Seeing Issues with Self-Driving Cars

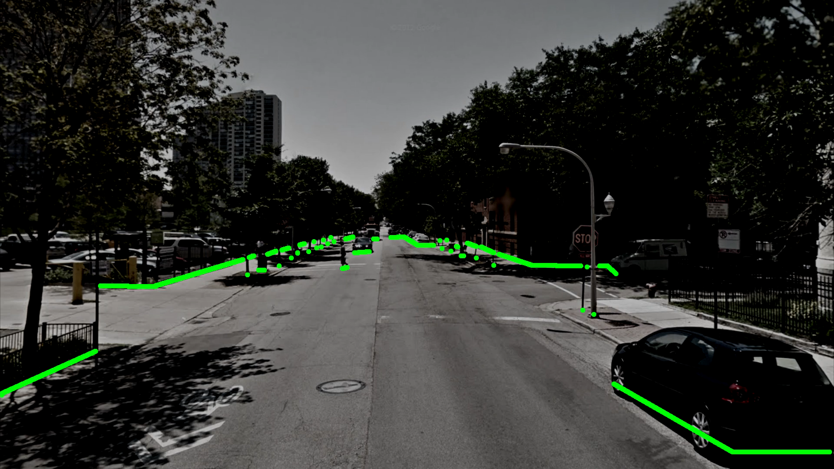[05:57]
and will only tell you how far something is from the transceiver at the level of the transceiver. So if it's on the roof of your car, that's not very useful when trying to figure out how far away someone's bumper is.